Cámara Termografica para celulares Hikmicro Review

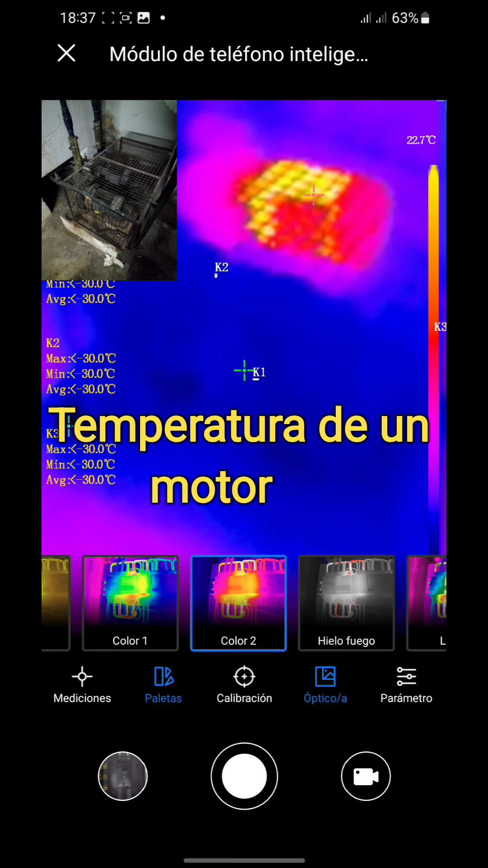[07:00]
On screen: scale top 22.7°C
Un motor, una bomba que estuvo funcionando.
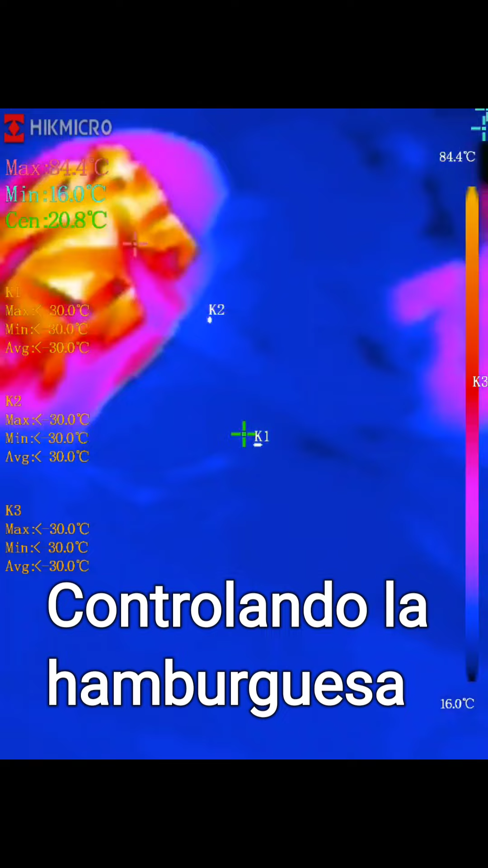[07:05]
On screen: spot 20.8°C, max 84.4°C, min 16.0°C, scale top 84.4°C, scale bottom 16.0°C
Acá tenemos también una hamburguesa, ¿sí? Con su gaseosa.
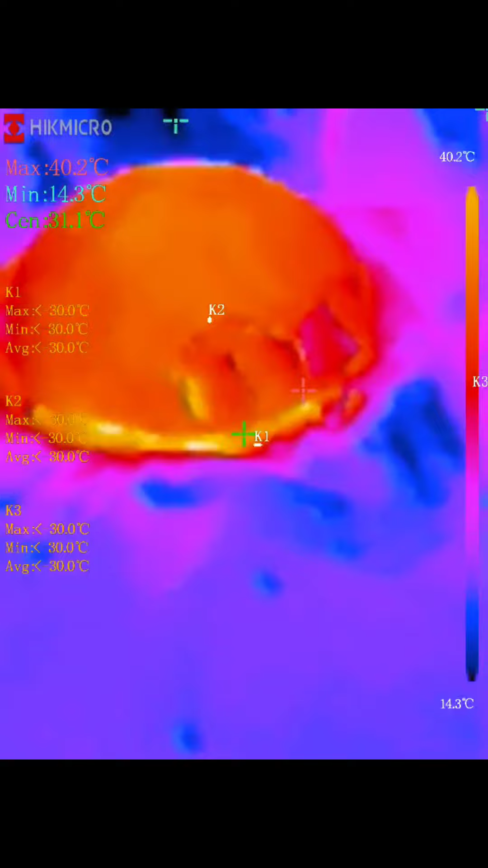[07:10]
On screen: scale top 40.2°C, scale bottom 14.3°C
Y también inclusive sirve para eso, ¿no? Para poder ver las temperaturas de las comidas.
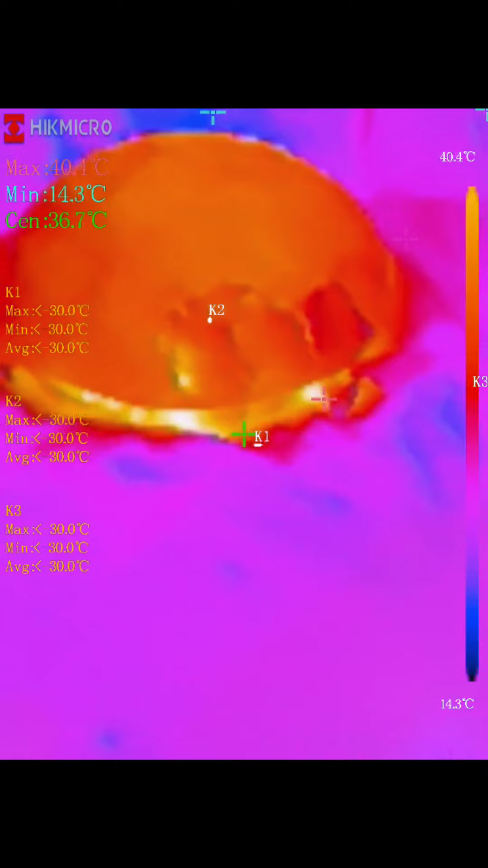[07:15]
On screen: max 40.4°C, min 14.3°C, scale top 40.4°C, scale bottom 14.3°C
Acá nuevamente les muestro un baño para
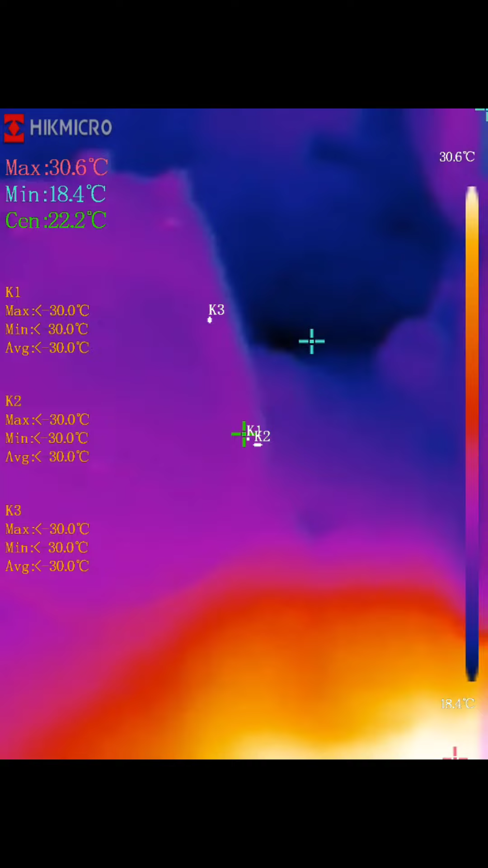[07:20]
On screen: spot 22.2°C, scale top 30.6°C
que también puedan apreciar que podemos llegar a ver algún problema.
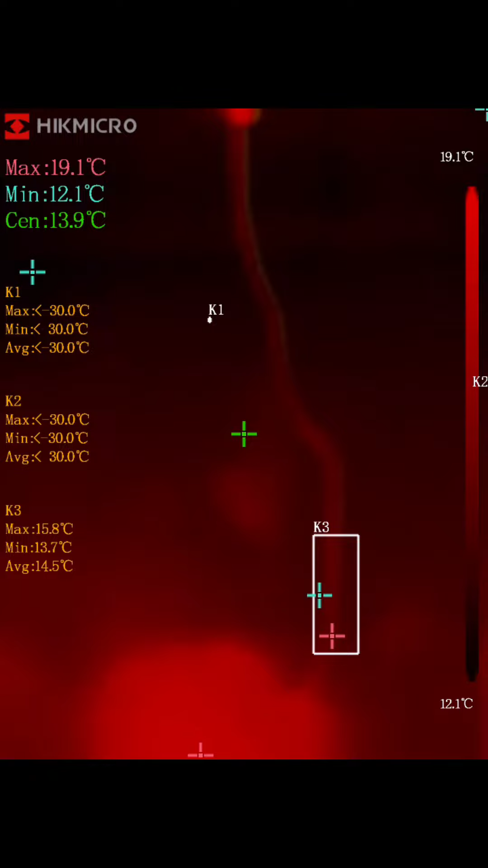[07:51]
On screen: spot 13.9°C, scale top 19.1°C, scale bottom 12.1°C
Y bueno, acá están viendo, ¿no?
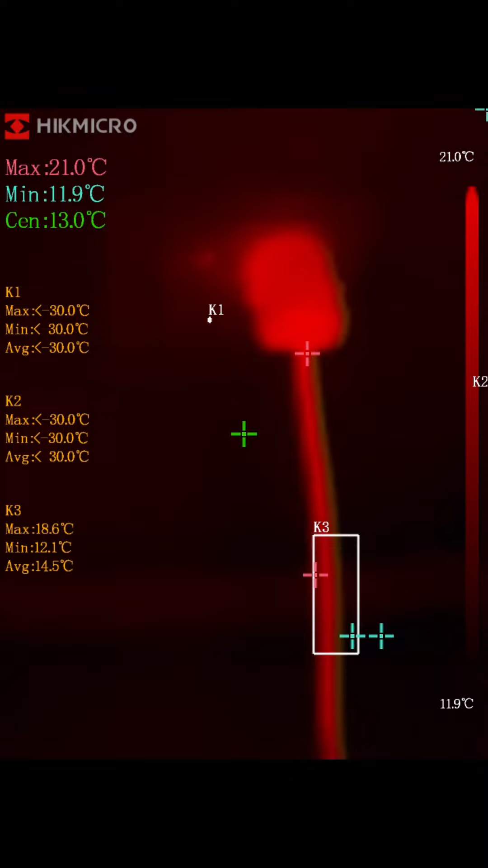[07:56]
On screen: max 21.0°C, min 11.9°C, scale top 21.0°C, scale bottom 11.9°C
Miren el cable, ahí ese es el enchufe. Y, por ejemplo, también podemos ver en una casa.
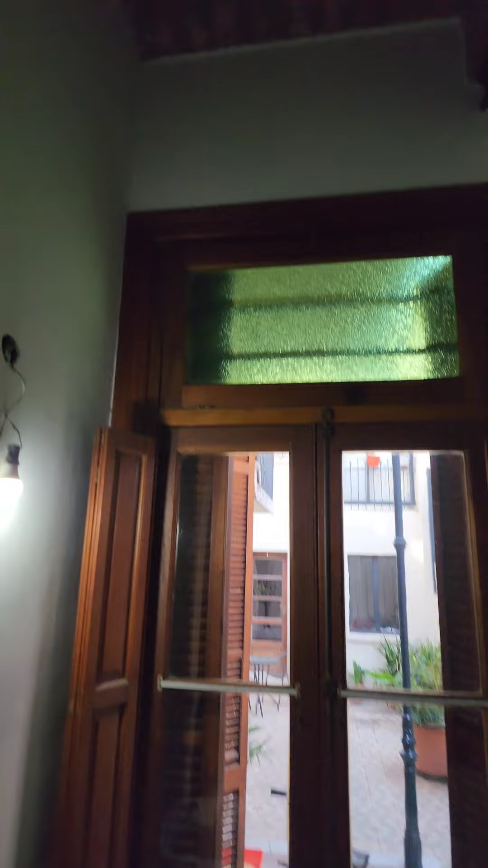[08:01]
Observen cómo les estoy mostrando primero la imagen normal. ¿La ven?
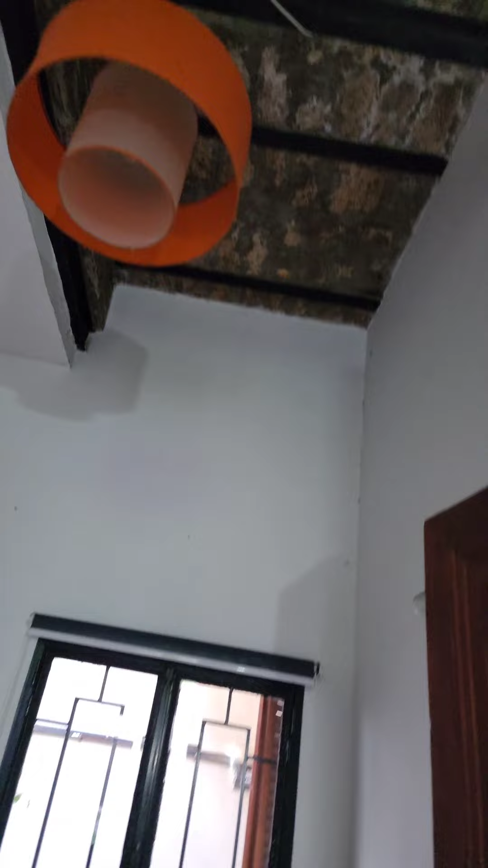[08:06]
Y ahora vamos a ver con la cámara termográfica conectada.
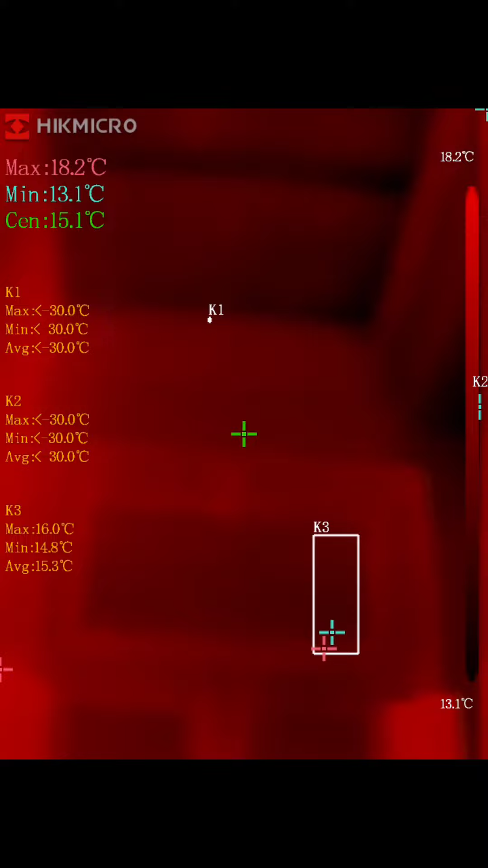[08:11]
On screen: spot 15.1°C, scale top 18.2°C, scale bottom 13.1°C
Observen cómo puedo hacer un scan en búsqueda de algún posible problema.